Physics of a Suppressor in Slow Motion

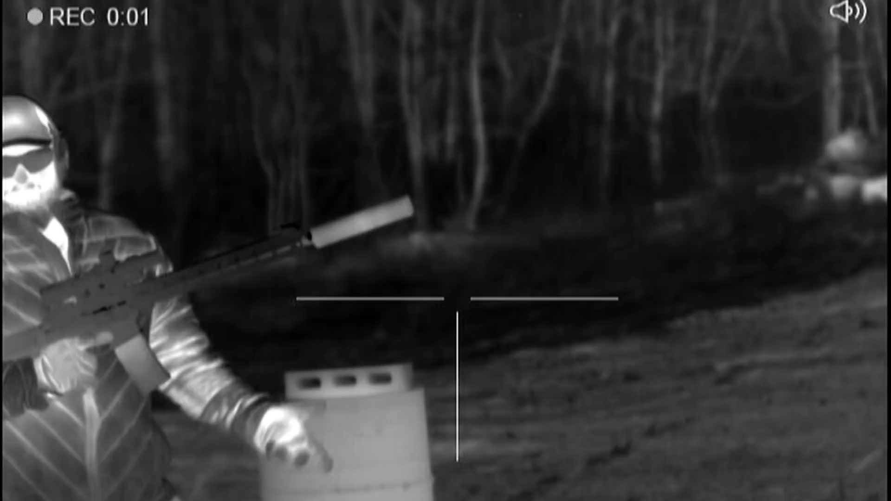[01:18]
Subsequent shots will contain high concentrations of powder ignition products and will not exhibit this phenomenon unless given ample time to clear.
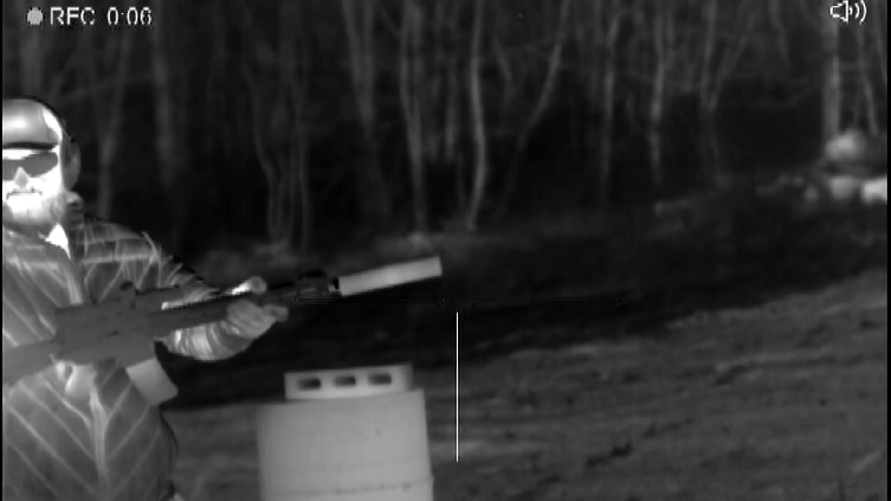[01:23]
To note this whole process creates rapid heat growth in the components of the can and is readily apparent to anyone who has gotten anywhere close to one of these things after a few shots.